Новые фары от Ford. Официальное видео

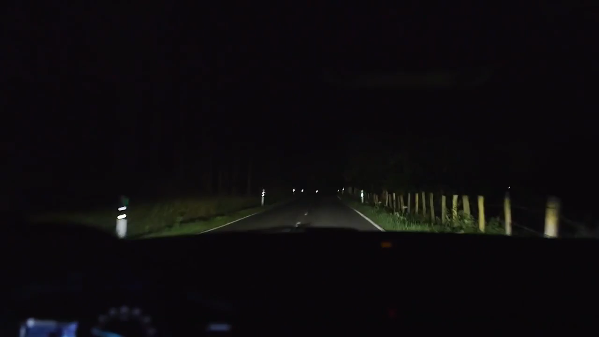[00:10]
Traditional headlights help you see what's ahead of you, but the trouble is that's not always where you need to look.
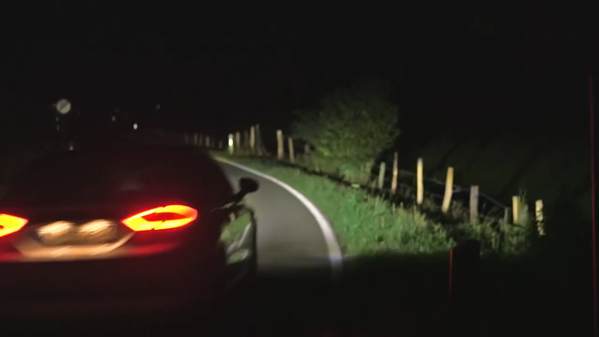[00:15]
Potential hazards on the fringes of the road can often be hidden from the driver's view.
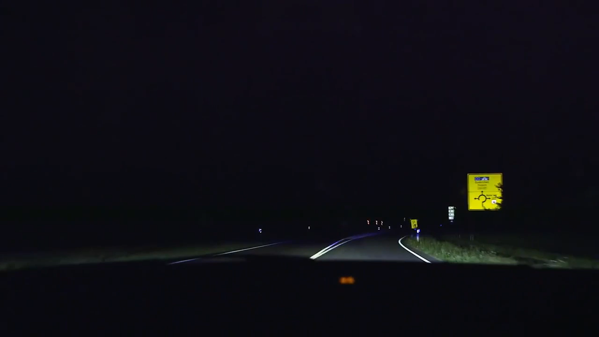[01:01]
Another camera looks for road signs for junctions or roundabouts. Headlights then spread their beam accordingly. For example, at a roundabout the headlights show you the way you have to turn